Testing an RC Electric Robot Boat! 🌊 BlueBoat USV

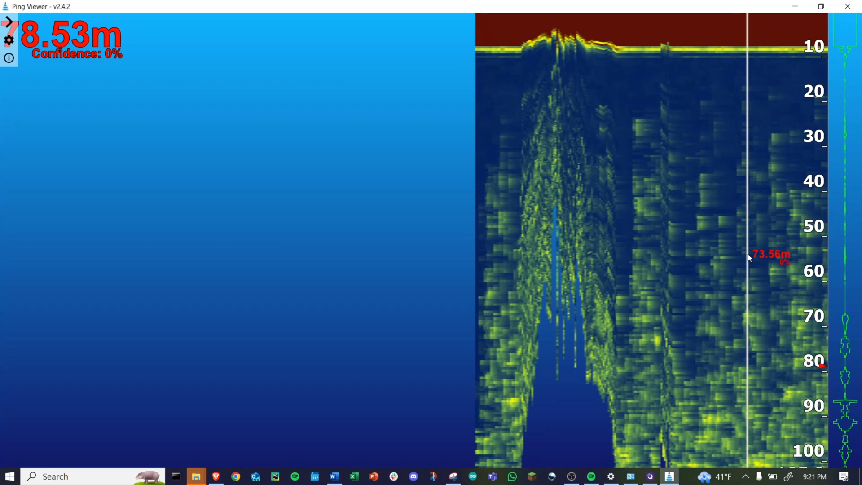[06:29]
depth readings and then there's also a side scan sonar from cerulean that I just snagged and looking forward to actually doing some